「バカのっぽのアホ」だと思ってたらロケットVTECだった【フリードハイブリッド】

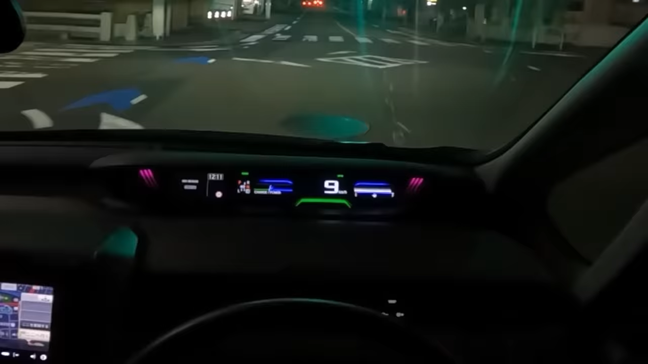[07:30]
インフォディスプレイを触ってるけどかなり見れる項目多いですよ見てタコメーターまであるハイブリッドカーには欲しい燃費表示もあるこれなら運転していても飽きないですね緑のソナーみたいなやつは多分エコアクセルモニターだと思います新車価格は安いグレードでも270万円くらいだったようですねその割には内装のコ